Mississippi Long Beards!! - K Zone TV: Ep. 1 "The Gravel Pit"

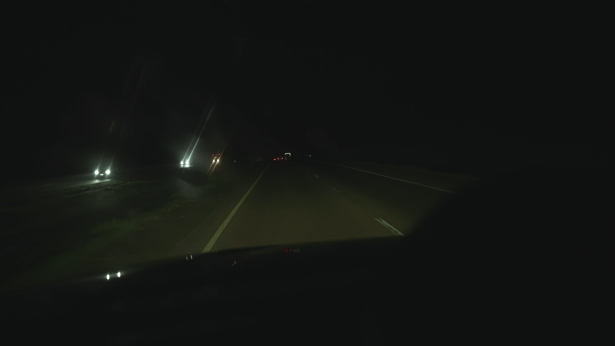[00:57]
It's about 4.30 this morning, got us about an hour drive headed back east of where we stayed last night.